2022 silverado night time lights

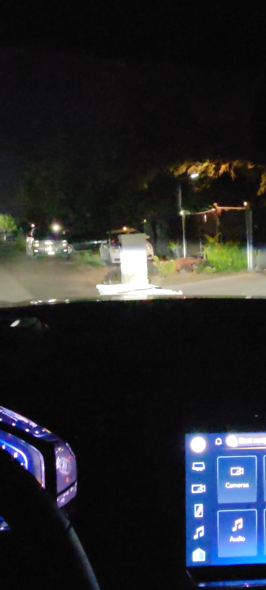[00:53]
let's see turn everything on they're not really that bright we have these two here